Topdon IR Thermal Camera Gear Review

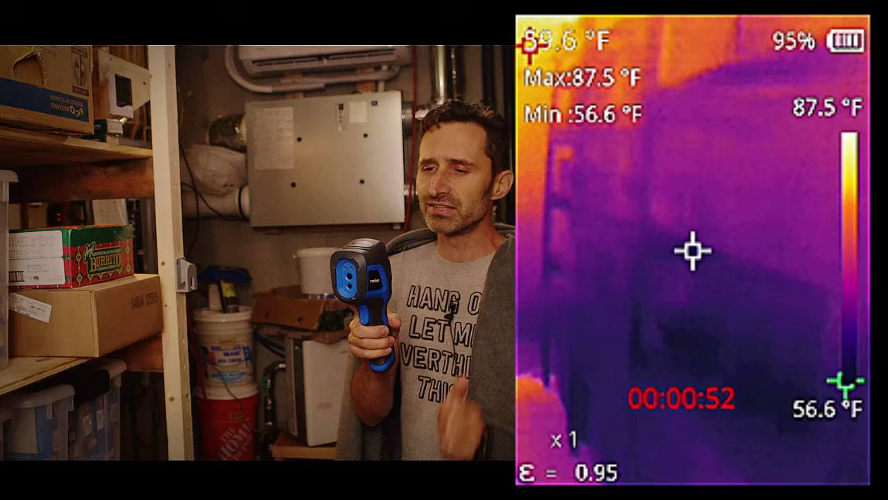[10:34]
On screen: max 87.5°F, min 56.6°F, scale top 87.5°F, scale bottom 56.6°F
to scan the chest freezer I found out that the all the sides of the chest freezer were radiating heat
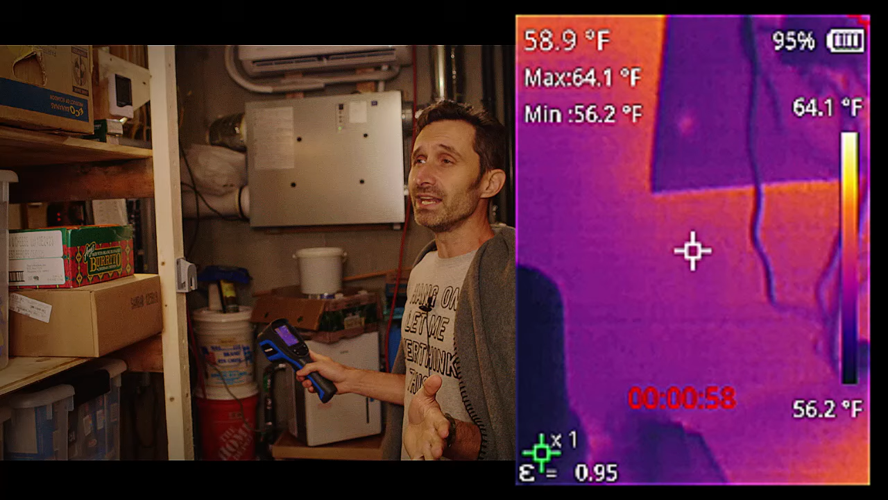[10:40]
On screen: spot 58.9°F, max 64.1°F, min 56.2°F, scale top 64.1°F, scale bottom 56.2°F
at almost 90 degrees to get rid of the heat that it was extracting out of the food inside so I essentially had a almost 90 degree radiator radiating heat out into this space and that is why
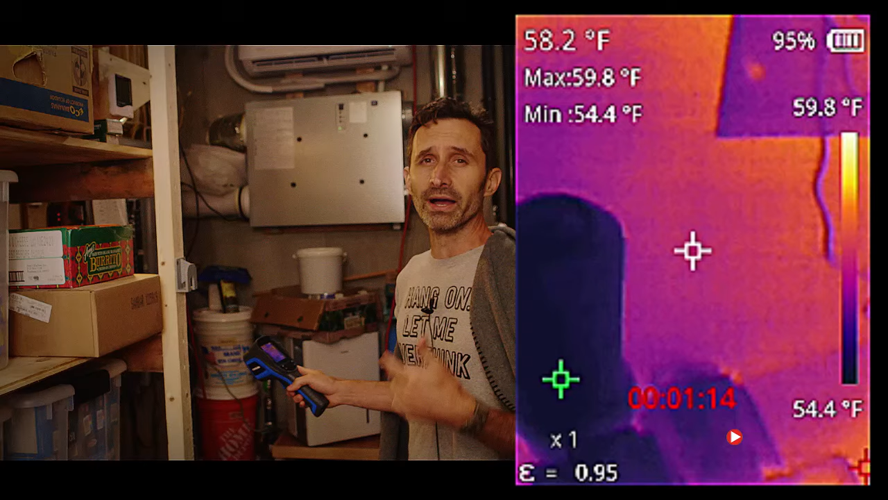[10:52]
On screen: spot 58.2°F, max 59.8°F, min 54.4°F, scale top 59.8°F, scale bottom 54.4°F
the pantry was not functioning very well for all those years and it wasn't until I got this device that I was able to you know determine that that was actually the cause now I have owned other devices in the past but the battery life on them was
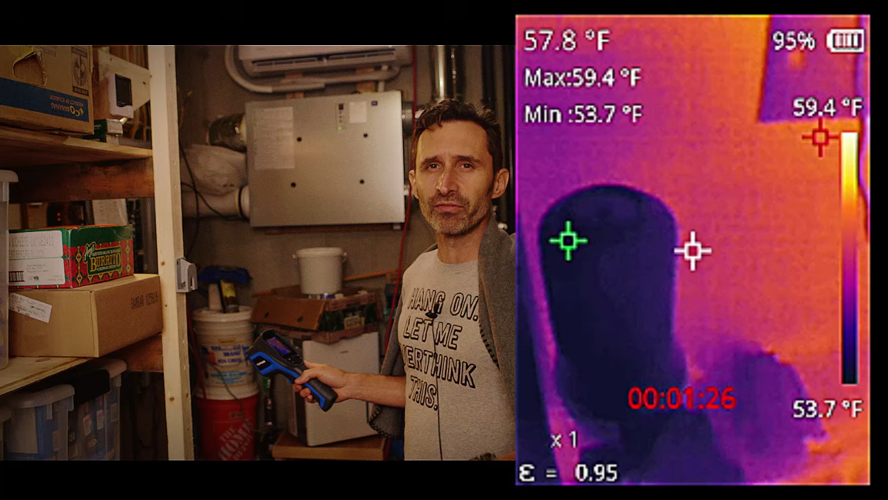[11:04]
On screen: spot 57.8°F, max 59.4°F, min 53.7°F, scale top 59.4°F, scale bottom 53.7°F
never particularly long this is a really really long battery life it's only down to about 95% now and I've just
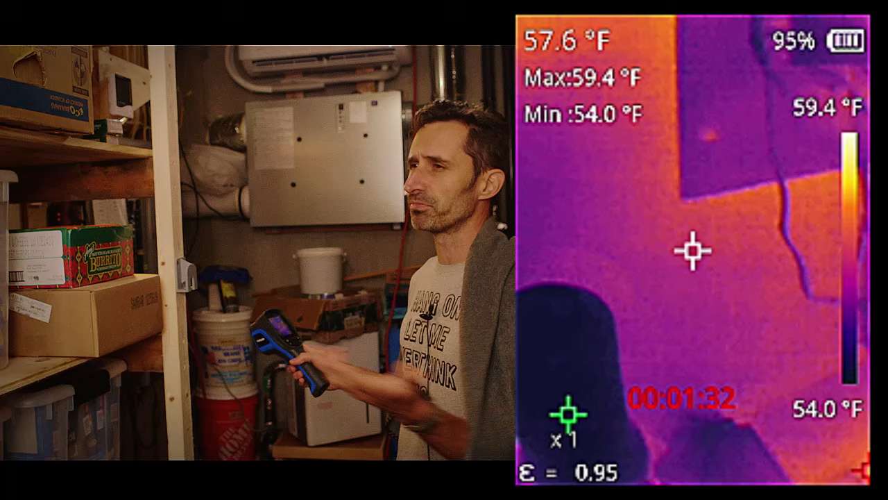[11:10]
On screen: spot 57.6°F, max 59.4°F, min 54.0°F, scale top 59.4°F, scale bottom 54.0°F
been running this thing for days and days and I'm just going to kind of scan around this area a little bit and you can kind of get a sense of of how it works now I mentioned there's a scale on the right that shows at the top the hottest
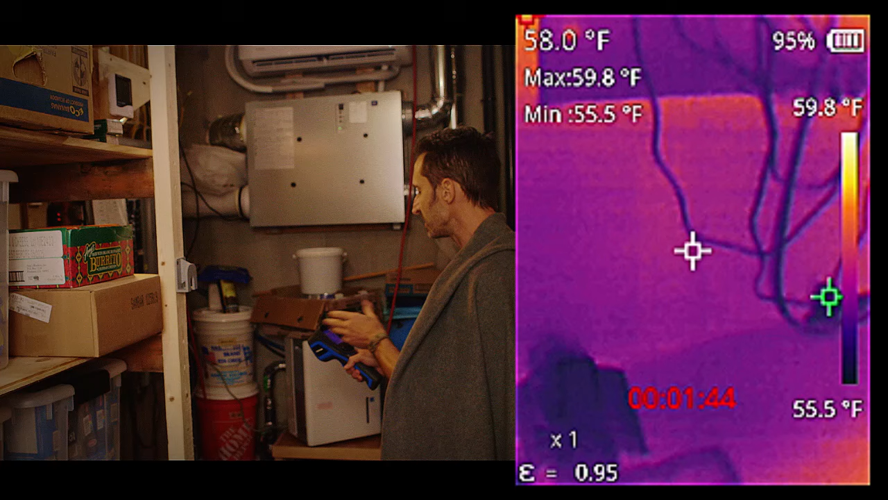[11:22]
On screen: spot 58.0°F, max 59.8°F, min 55.5°F, scale top 59.8°F, scale bottom 55.5°F
thing at the moment it's just under 60 degrees and at the bottom the coolest thing which in this field of view is just about 55 degrees so I've got kind of a homogenous mix of temperatures down here all in that kind of
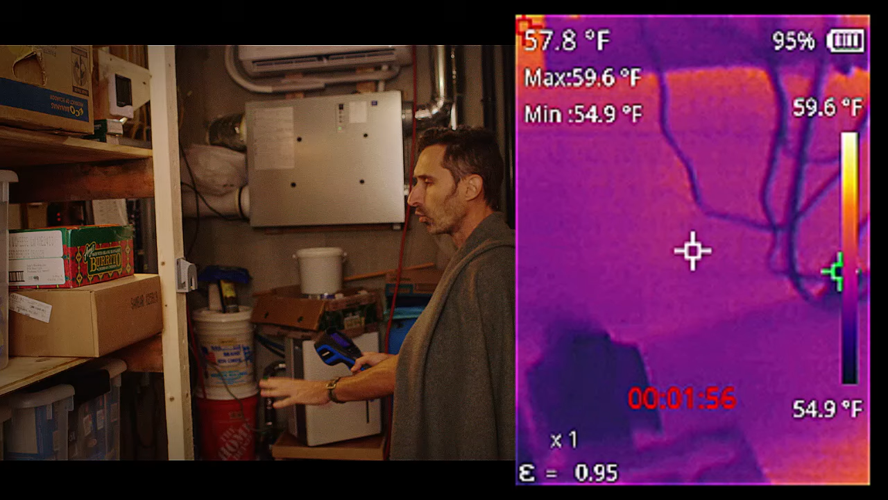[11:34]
On screen: spot 57.8°F, max 59.6°F, min 54.9°F, scale top 59.6°F, scale bottom 54.9°F
cool refrigerator kind of temperature range it's it's just between 55 and 60 and these are the kind of temperatures
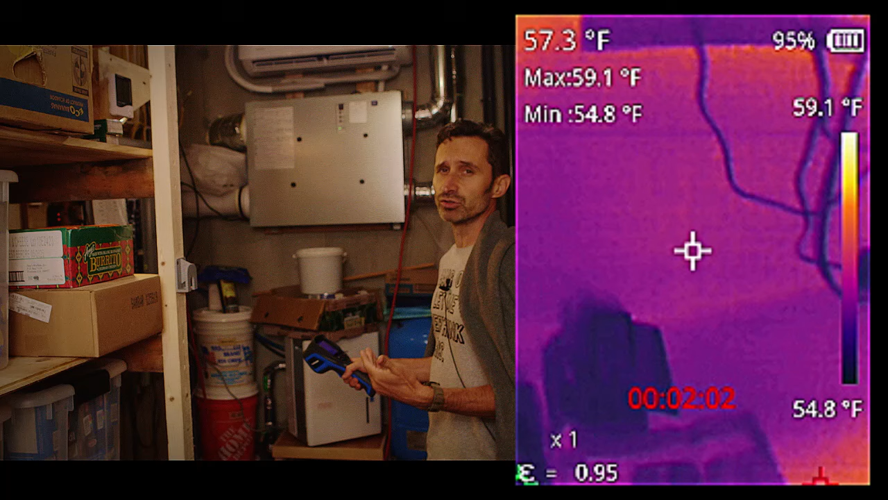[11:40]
On screen: spot 57.3°F, max 59.1°F, min 54.8°F, scale top 59.1°F, scale bottom 54.8°F
you want to have in a pantry now I'm going to pan kind of up here and my breaker boxes here and you can see my breaker box is actually a little bit of a reliability you can see that the temperature grade on the side has
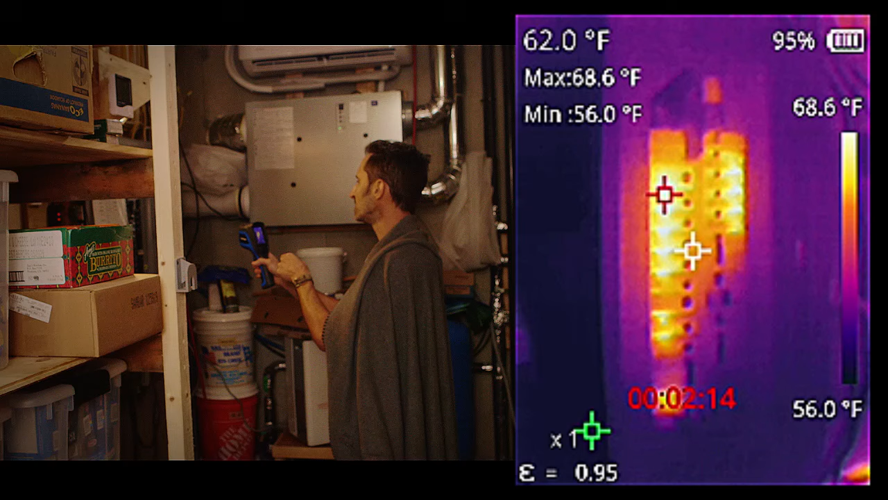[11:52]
On screen: spot 62.0°F, max 68.6°F, min 56.0°F, scale top 68.6°F, scale bottom 56.0°F
changed now the hottest thing in here is about 68 and a half and the coolest thing is 55 or 56 degrees and you can see that the hot areas are some of these breakers there's a lot of wasted heat coming out of these breakers interestingly the breakers that are really the hot breakers those are these new these new style breakers that are supposed to be safer and apparently they create a lot of extra waste heat some some of
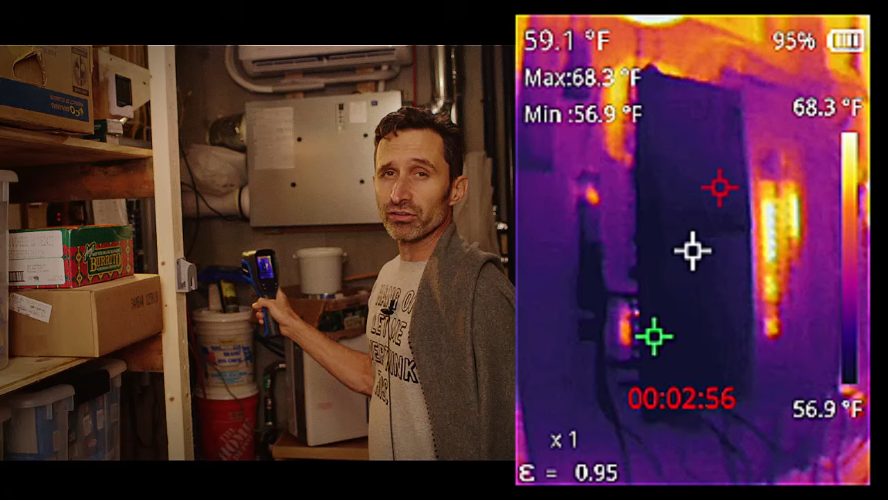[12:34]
On screen: spot 59.1°F, max 68.3°F, min 56.9°F, scale top 68.3°F, scale bottom 56.9°F
new breakers which cost like ten times as much and apparently waste a lot of electricity as well but you can see in this image if you were looking for where you were getting heat from you can see exactly where it is it's these breakers that are venting off a little bit of heat not nearly as much as that chest cooler was but definitely some
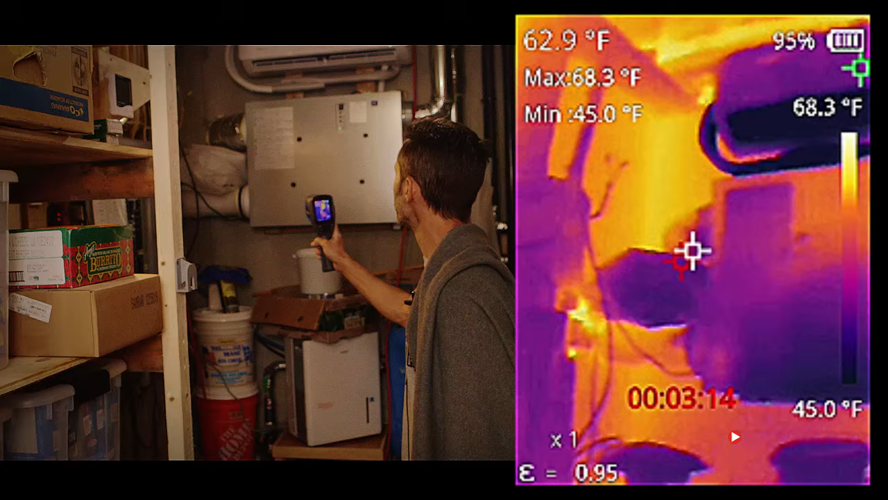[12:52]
On screen: spot 62.9°F, max 68.3°F, min 45.0°F
heat if we look up here we can see the air conditioning unit and where the air is coming out is black and you'll notice in the center of the image there is a white crosshair and the white crosshair is being
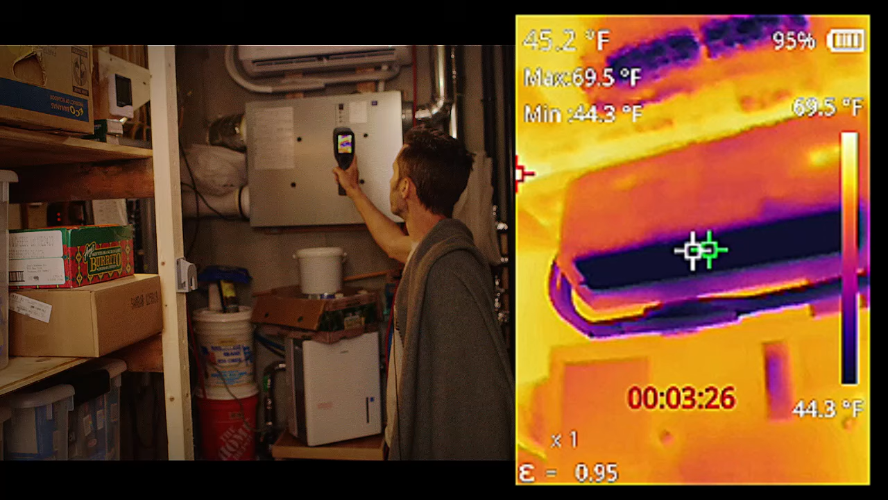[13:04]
On screen: spot 45.2°F, max 69.5°F, min 44.3°F, scale top 69.5°F, scale bottom 44.3°F
used as kind of like a like a a spot meter that
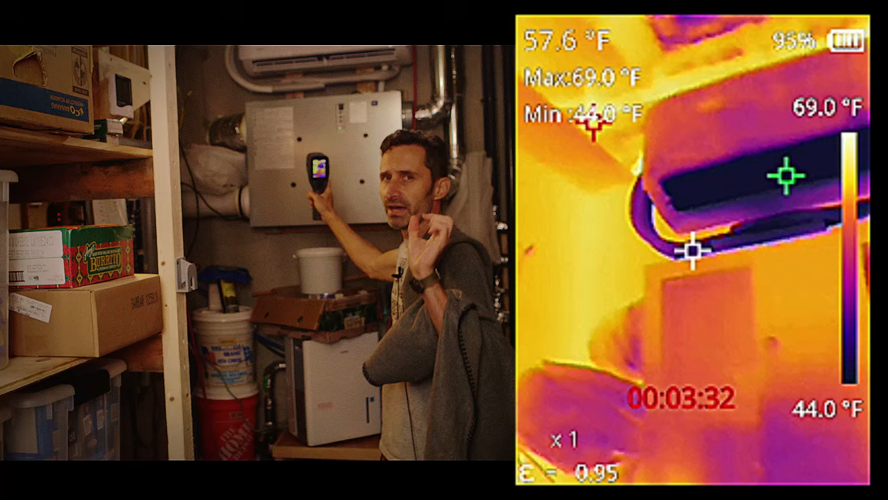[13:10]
On screen: spot 57.6°F, max 69.0°F, scale top 69.0°F, scale bottom 44.0°F
will tell you exactly what temperature something is if you aim it at it so I'm aiming the white crosshairs at that black strip on the inside of the air conditioner and in the upper left corner you see it
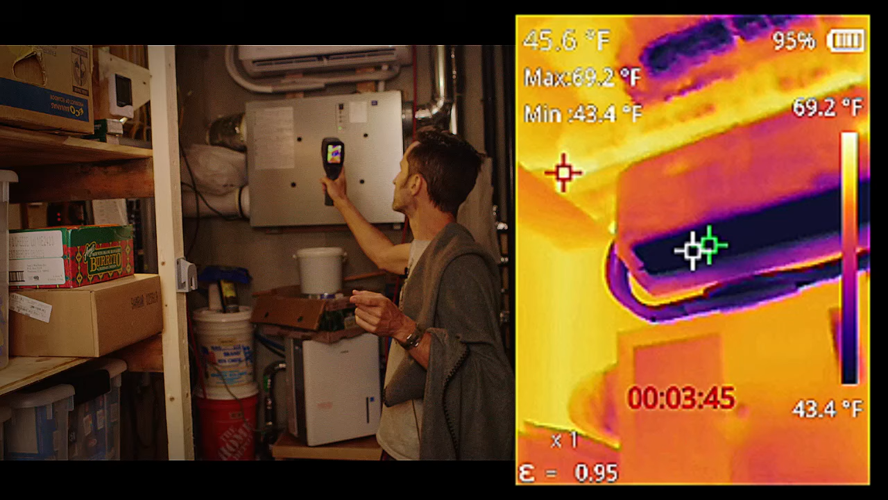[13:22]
On screen: spot 45.6°F, max 69.2°F, min 43.4°F, scale top 69.2°F, scale bottom 43.4°F
says about 45 and a half degrees 44 and a half degrees somewhere in there that's telling you the temperature
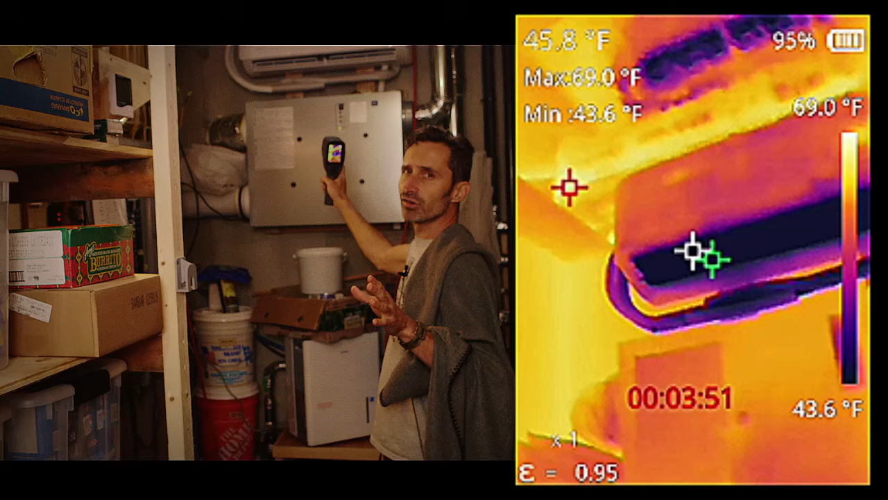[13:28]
On screen: spot 45.8°F, max 69.0°F, min 43.6°F, scale top 69.0°F, scale bottom 43.6°F
of that that white crosshairs right in the middle and that is a really really handy tool so if I'm kind of scanning a scene I will look around and see what's kind of the hottest thing in the scene like right now
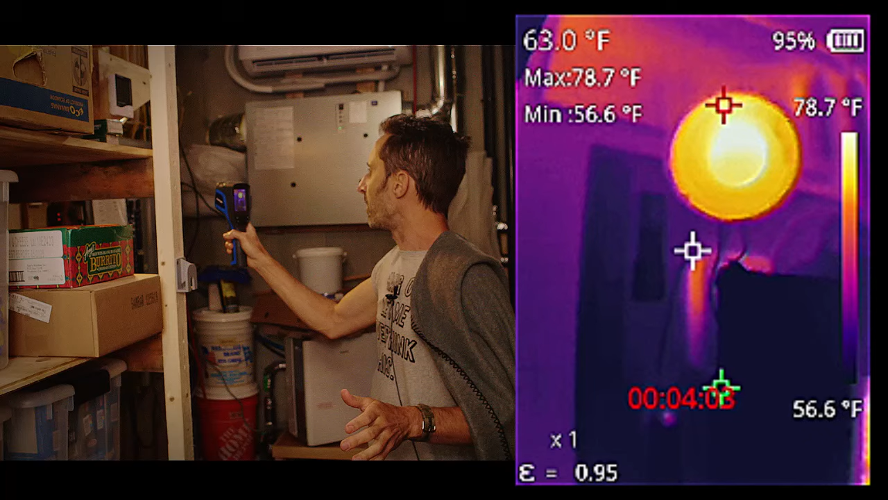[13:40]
On screen: spot 63.0°F, max 78.7°F, min 56.6°F, scale top 78.7°F, scale bottom 56.6°F
it looks like this bulb is the hottest thing so I'm going to aim the white crosshairs up at this little bulb and that bulb is 77 79 80 degrees right in there and then I'll move that crosshair down into these darker areas and the crosshair is now reading 55 degrees or so also on the side the scale is it's constantly going to be changing and updating depending on what is in your scene and I think that's a great way of kind of figuring out you know